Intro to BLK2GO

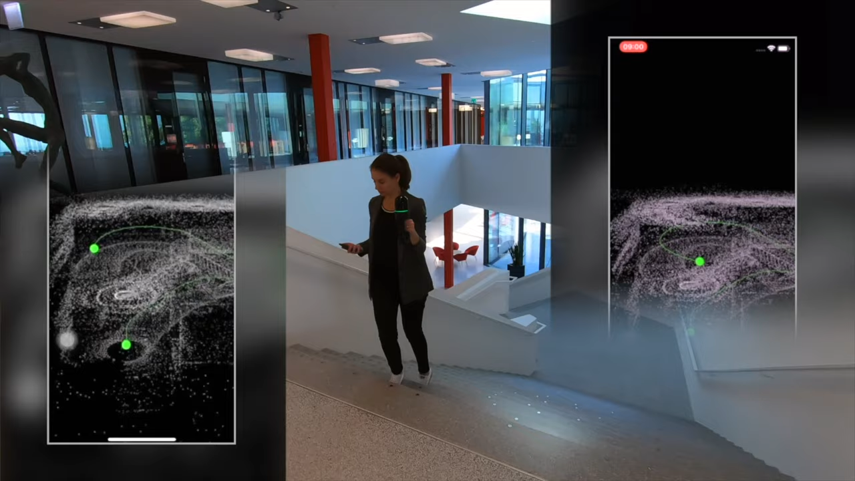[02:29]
You can view the cloud in 2D or 3D, which is extremely valuable to make sure you don't have any areas with missing data. And of course, this app will let you monitor essential info like battery life and available storage space.
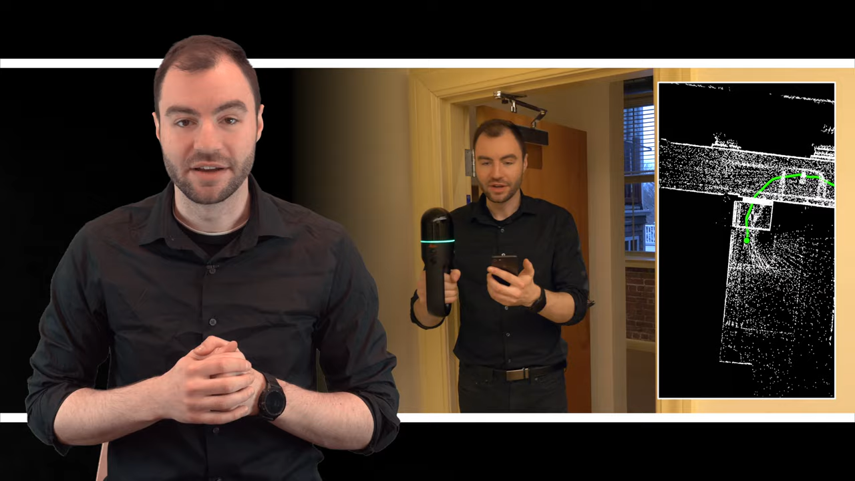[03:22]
If you need more density and more detail, all you need to do is slow down and the scanner is going to capture way more points in that particular area. So that was a quick overview of the BLK2GO.